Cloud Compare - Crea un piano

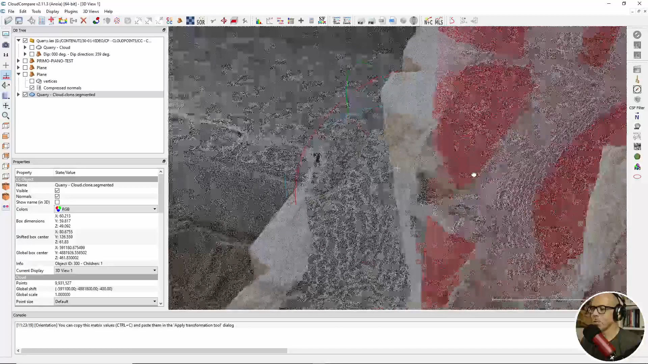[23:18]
comunque questa nuvola di punti che è stata generata dal piano è parte integrante di